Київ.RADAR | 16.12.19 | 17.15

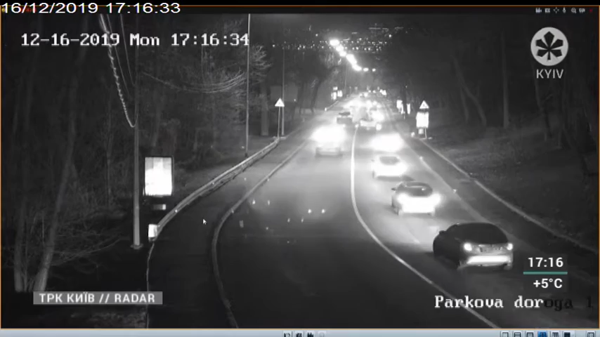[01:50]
Как видим, машины едут достаточно спокойно, не может не радовать, но все-таки перед оскольдовой могилой скопление этих машин наблюдается. Но более проблематичное место это снизу, выезд со стороны Парковой дороги к станции метро Днепр.